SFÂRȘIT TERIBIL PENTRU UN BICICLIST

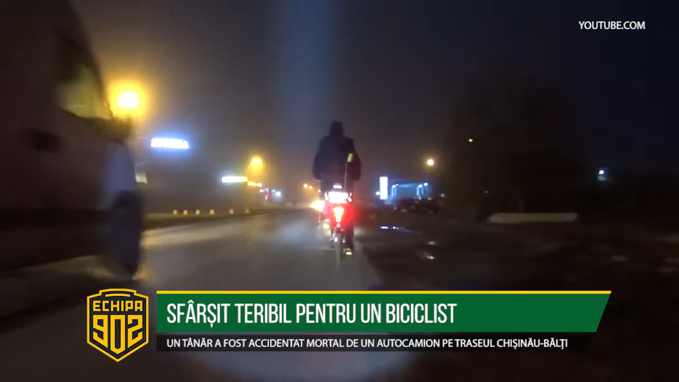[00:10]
Tragedia s-a produs în seara zilei de 23 decembrie pe traseul Chișinău-Bălți, în apropierea localității Mălăiești, din raionul Orhei. Acea persoană este un biciclist care se deplasa regulamentar pe partea carosabilă,